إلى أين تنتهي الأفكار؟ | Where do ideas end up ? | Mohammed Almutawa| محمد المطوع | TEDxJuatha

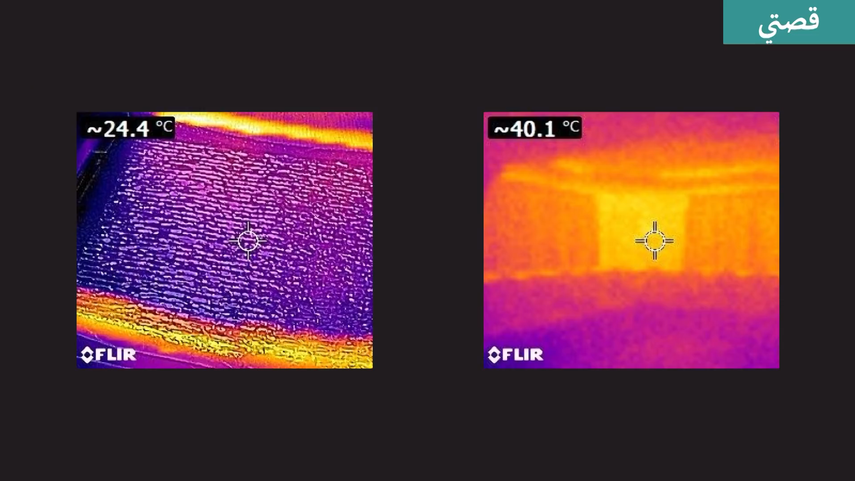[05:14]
الطريقة اللي نتعامل فيها مع العزل الحراري وقدرنا نبتكر هذا هذا هو نظام جديد للعزل الحراري ينزل الحرارة من 40 درجة مئوية إلى أقل من 25 درجة مئوية